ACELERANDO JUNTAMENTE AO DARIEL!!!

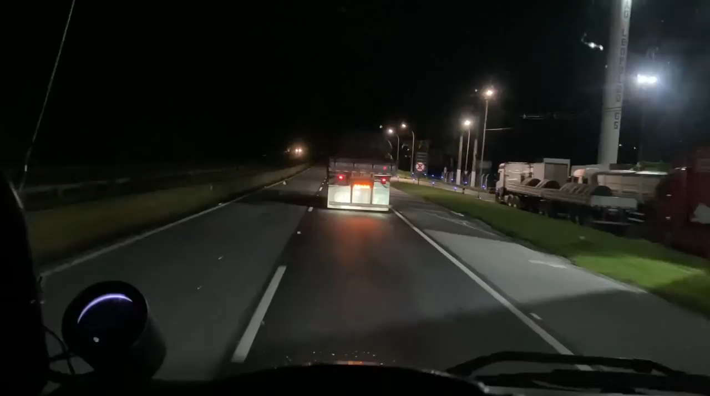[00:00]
Tá rapaziada, arrochando o carro, chegando aqui no São
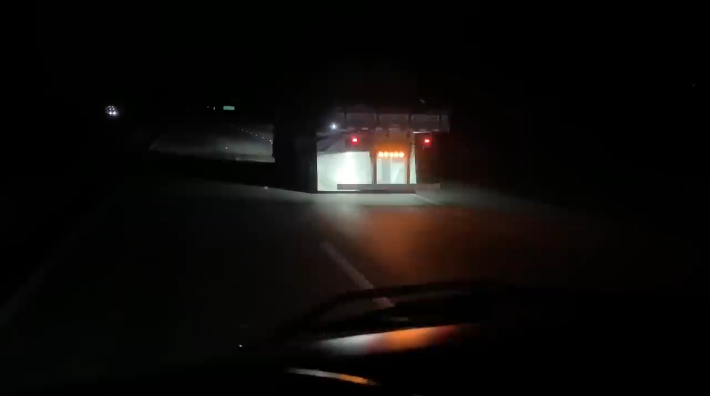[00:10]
Paulo já, olha o lindinho, todo safadão.